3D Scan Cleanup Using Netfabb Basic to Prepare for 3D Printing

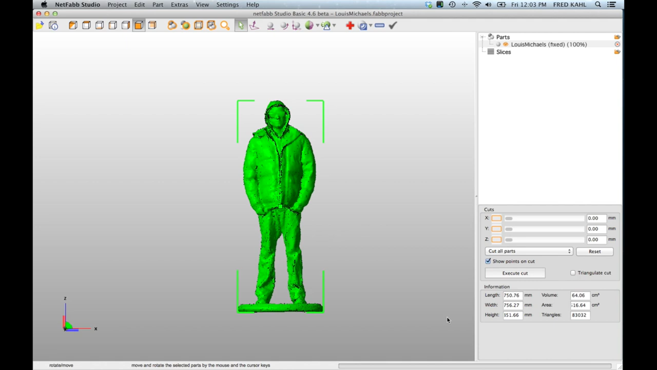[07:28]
prevent this from being printable still the first thing is is that it's life-size this is right now 1851 millimeters tall it's a little big for my printer the second thing is it's not actually
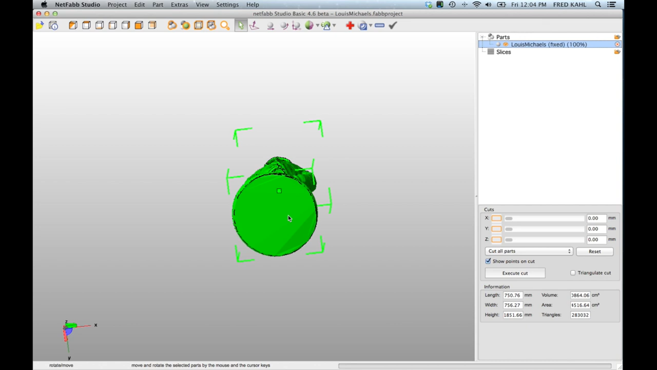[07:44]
flat on the bottom so we need to do a planer cut to make that actually 3d printable so it'll adhere to the build platform so first thing I do I can drag this that I've cut sliders
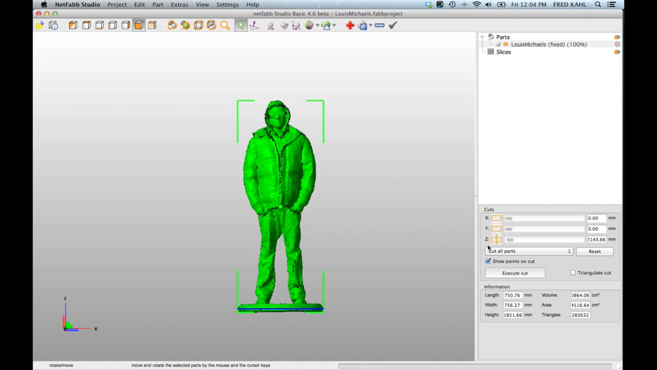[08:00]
for XY and Z axis so I can slide these and if I need to let's look from all different angles so it looks like we could just tip him a tiny bit forward that looks pretty good
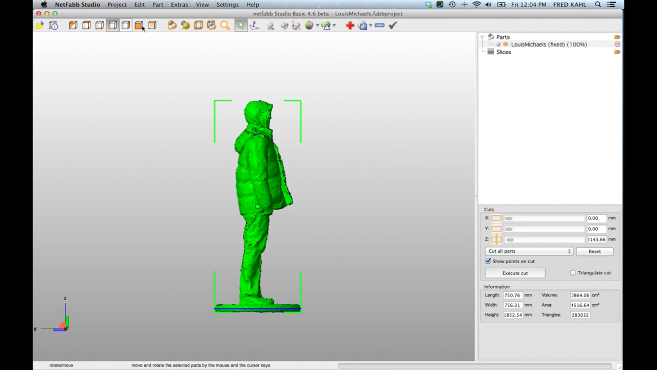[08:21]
let's look on the other side that looks pretty good back let's see how it looks on the bottom now I've I have this check
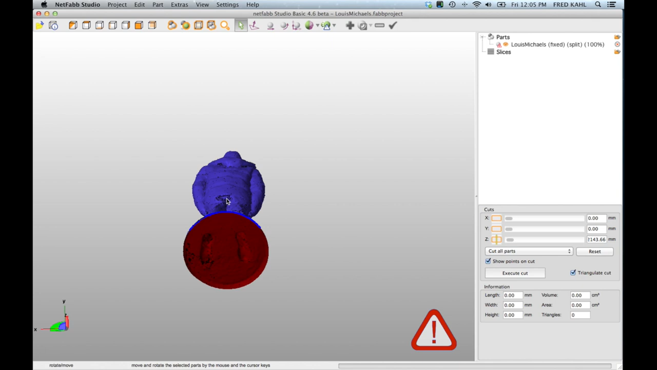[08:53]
and it doesn't always work to build the surface on the cut you'll see that it failed and we now have an open bottom again
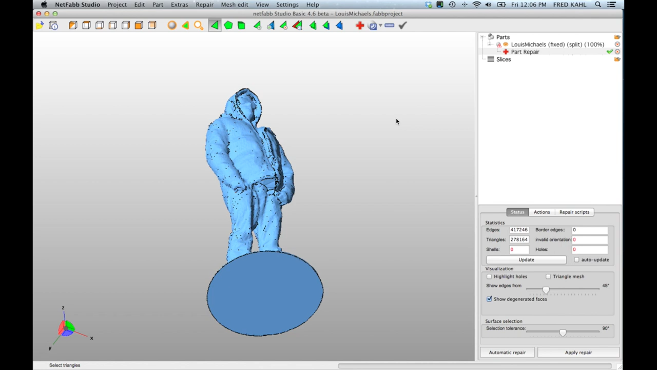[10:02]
the the last thing we have to do is to resize the model and move it to the origin point so I scale
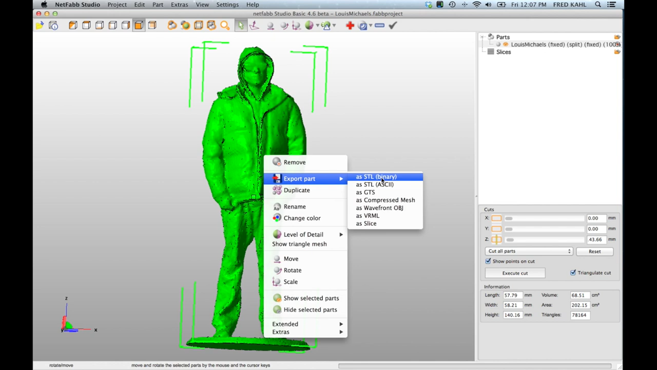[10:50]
as a I'm going to just save this one on the desktop actually I've already cleaned up
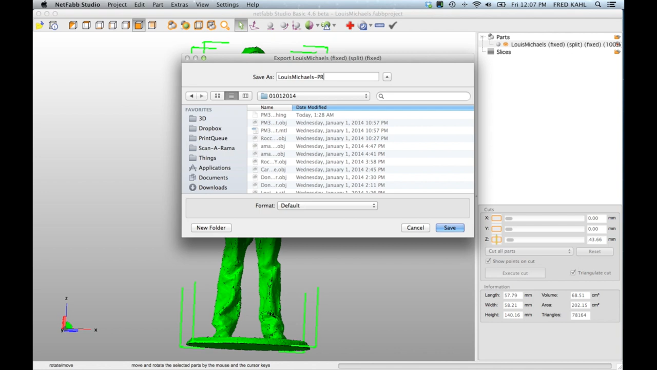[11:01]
this so I'm saving this as an STL file
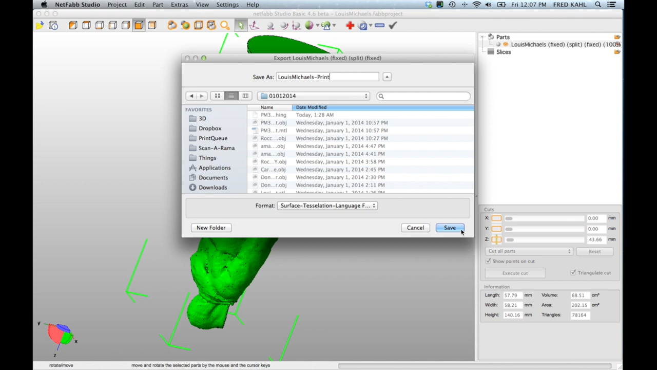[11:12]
the last thing you should know is the save dialog is going to warn you if there are any potential problems for the STL so we see that eight faces could be become
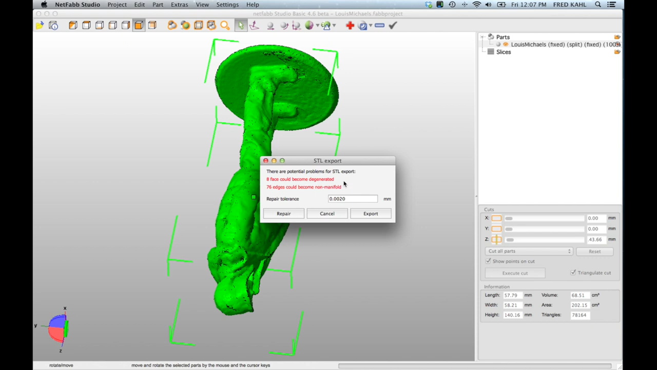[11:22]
degenerated 76 edges could become non manifold I'll click the repair button here and now shows this in green and we're ready to export so that is my workflow for cleaning up 3d scans that I've done would reconstruct me or for that